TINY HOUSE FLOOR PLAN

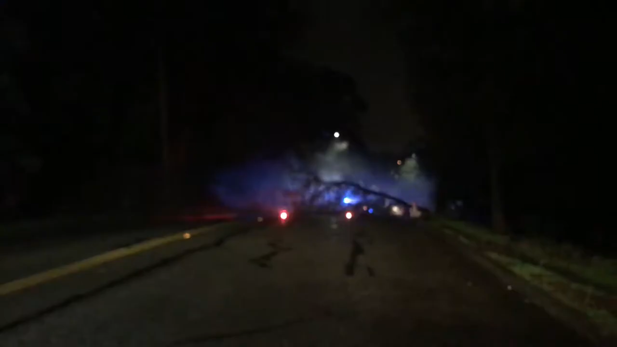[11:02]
I'm just trying to go home, man, and there's a tree in the way. Can you get out of the way, please? I'm trying to go home. Watch your language.